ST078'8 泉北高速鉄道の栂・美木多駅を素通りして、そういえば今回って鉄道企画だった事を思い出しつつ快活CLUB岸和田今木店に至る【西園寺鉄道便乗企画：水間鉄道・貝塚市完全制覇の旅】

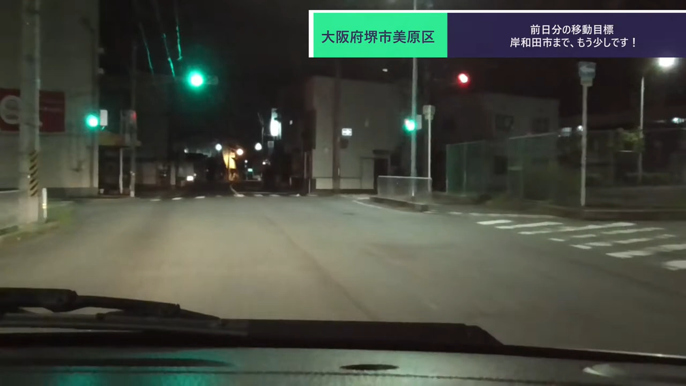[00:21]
うん右ねはいはい独特な向きだねこれ真ん中真ん中広いで高速でも走っているのかと思ったら何もないじゃんえ、なにこれ何のスペースなのただの空き地になっているんだけど謎だ
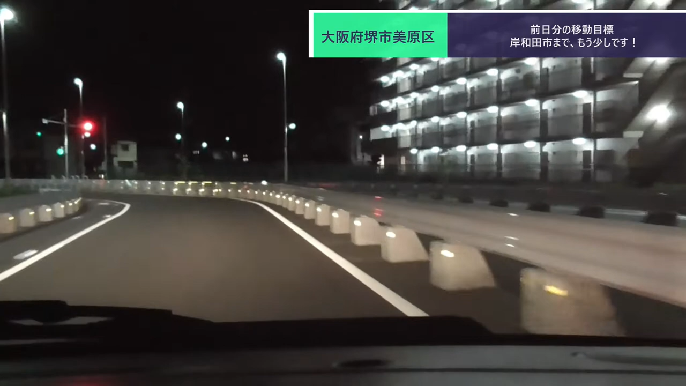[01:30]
右ねはいはいはいはいはいはいはいどうせドン付きですもんね日野病院日野病院ただジャンおっおっOKおっいいねおっ
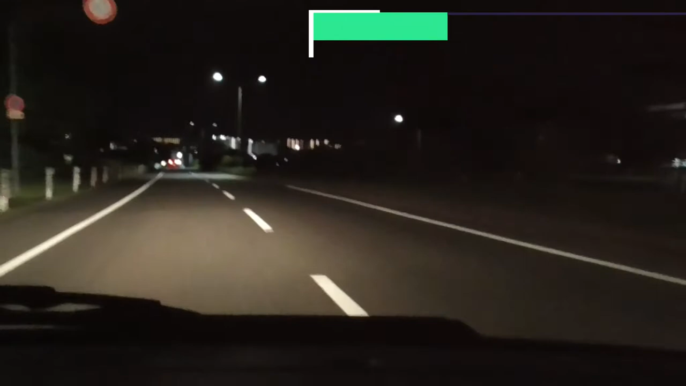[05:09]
カラオケ屋さんおー、ニュータウンって感じですねめっちゃ広がってますねダン、でっかーいダンジがこれ、千福ニュータウン?広いですねー多分これが千福ニュータウンなんだろうなー